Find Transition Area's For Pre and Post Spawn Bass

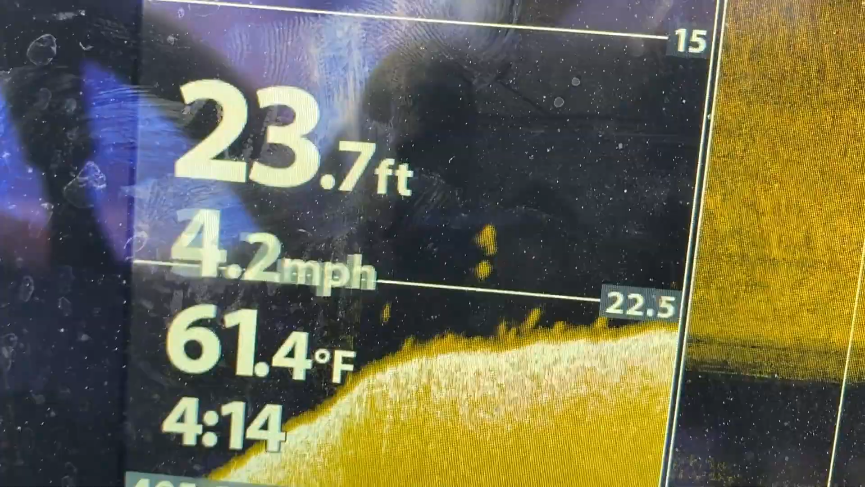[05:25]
On screen: depth 23.7 ft, water 61.4°F, speed 4.2 mph
I'm finding fish on all my damn summer spots right now.
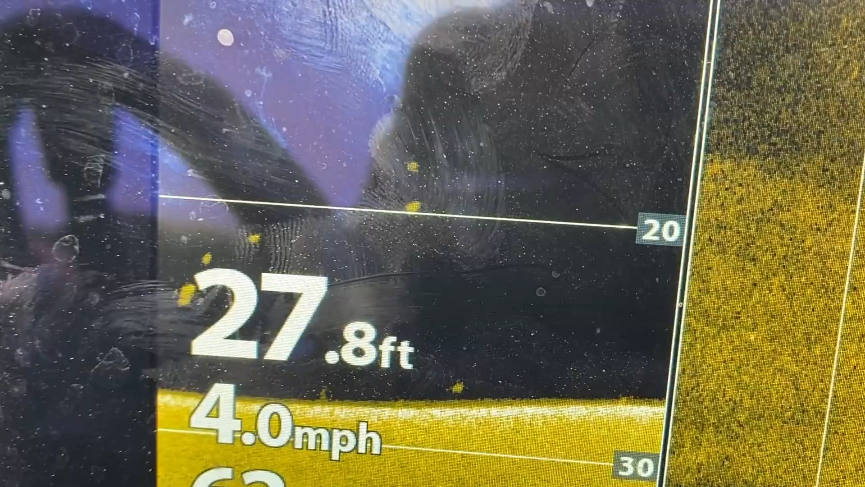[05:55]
On screen: depth 27.8 ft, speed 4.0 mph
I mean if they're on these deep spots I'm going to go around and see if I can't get some schools fired up.
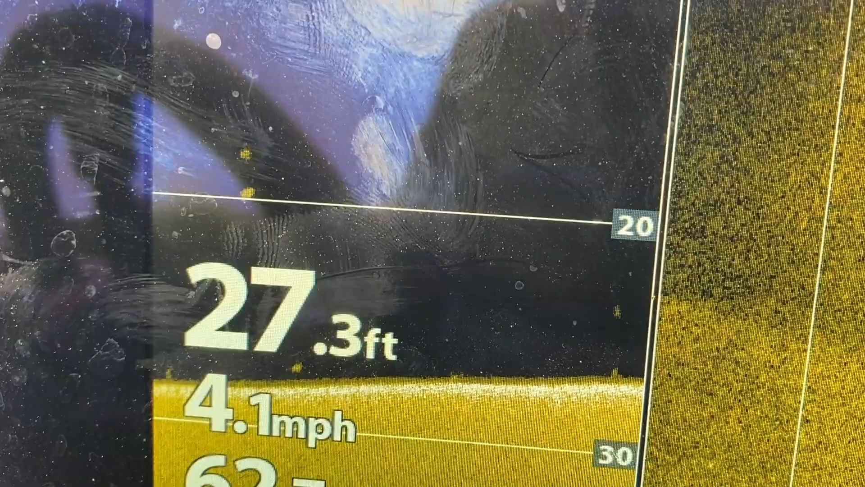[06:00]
On screen: depth 27.3 ft, speed 4.1 mph
And that's really going to be my number one game plan. Because if they're out here deep that's sort of my song and dance you know.